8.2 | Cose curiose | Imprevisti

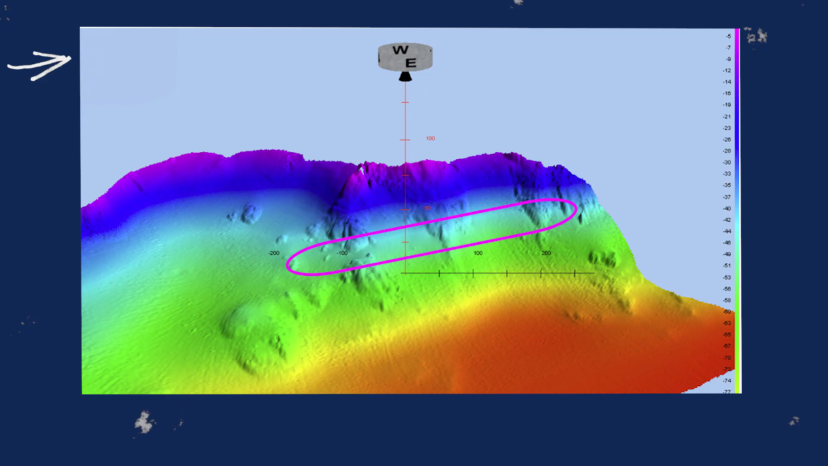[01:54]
per conoscere meglio il fondale su cui poggiava la Costa Concordia.
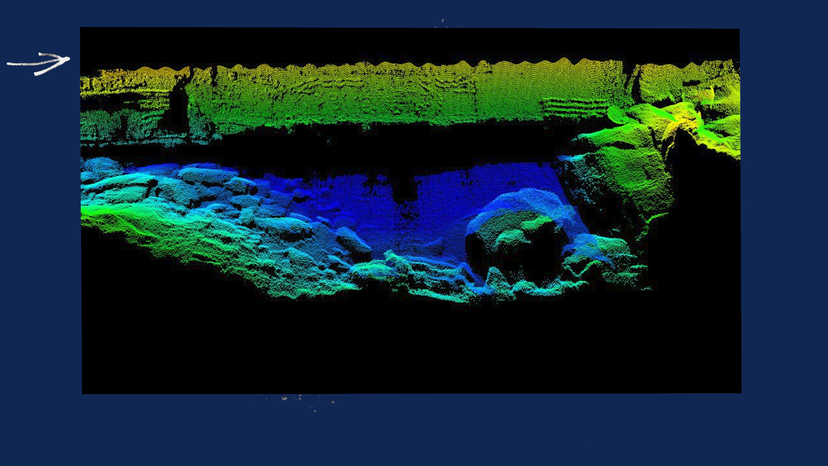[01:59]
E poi il rilievo è stato fatto in tempo reale, arrivati giù,